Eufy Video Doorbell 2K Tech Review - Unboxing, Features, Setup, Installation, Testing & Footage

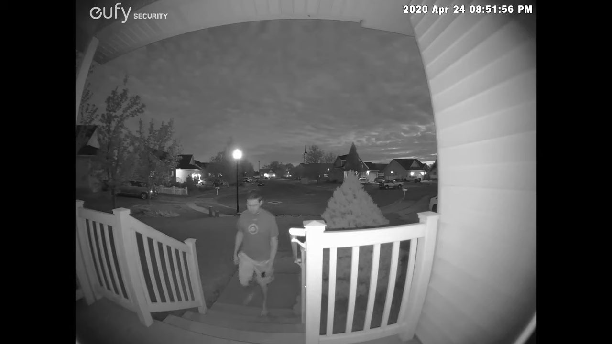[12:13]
okay this is the audio and video quality test
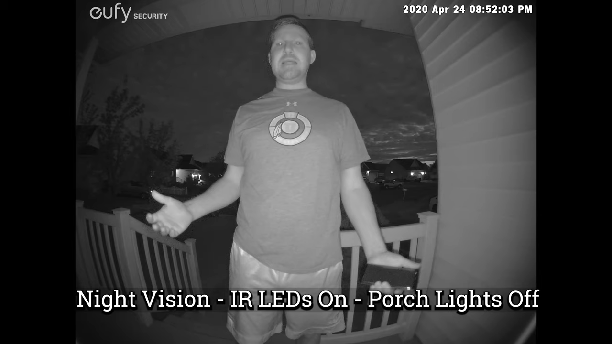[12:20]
at night and this is with the porch lights off so you're actually able to see me with night vision via the infrared leds um and so what you'll you'll still be able to see everything just fine um my eyes probably look a little freaky as they get closer but we'll just see the difference between this and with the porch lights on here in a second